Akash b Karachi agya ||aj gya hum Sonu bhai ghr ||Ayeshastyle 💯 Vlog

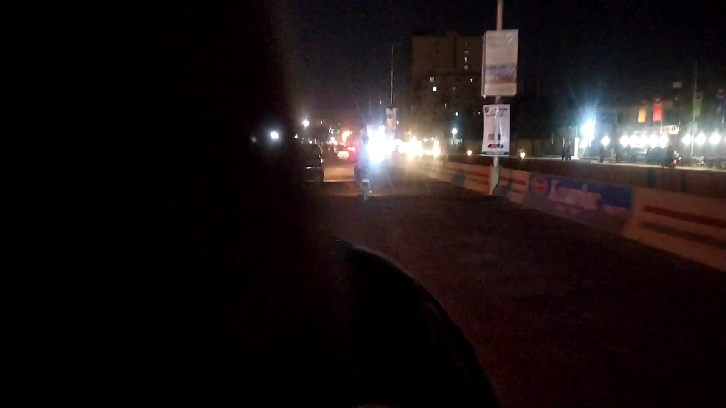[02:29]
ٹرافک بلوک ہوئی لئے پسٹے بہت زیادہ بلوک تھے تو زیادہ ٹرافک میں تو میں بلوک